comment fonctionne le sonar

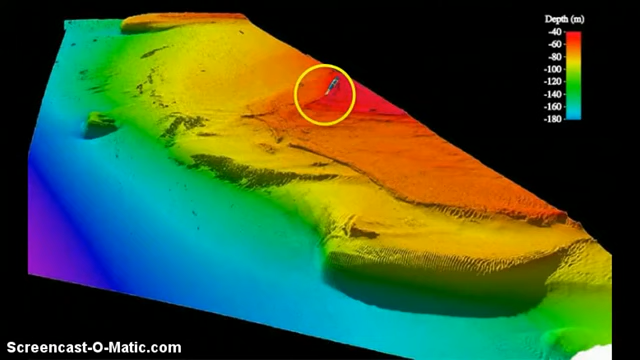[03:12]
and as it goes to the cooler colours, for the oranges, the yellows, then into greens, and then finally the blues and violets, it becomes deeper and deeper. And you can see features such as cliffs along here and here, and there's even a small readout which is poking out there.